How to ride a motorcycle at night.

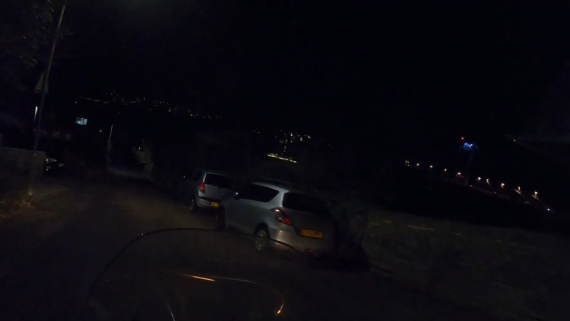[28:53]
and again look at the state of this road look it's pulling the bloody bike everywhere
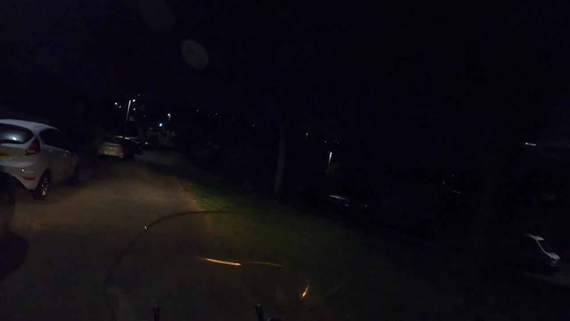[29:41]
my channel so much weird and wonderful stuff here we go look we're getting behind the van got a little squeak squeak not my boy's dad squeak
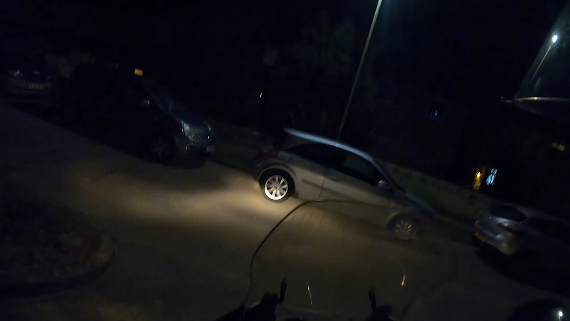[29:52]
it's mama's car we'll slide this one in here shall we oh she hasn't got a 90 on
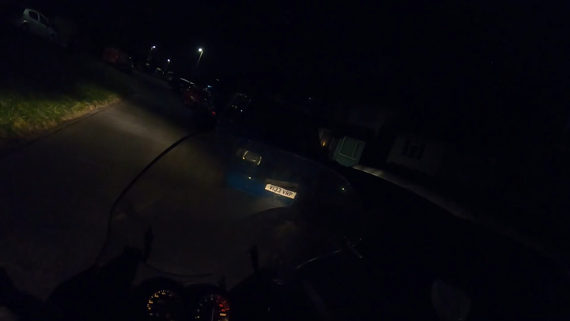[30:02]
i thought my boy might put a 90 on this how close am i to that van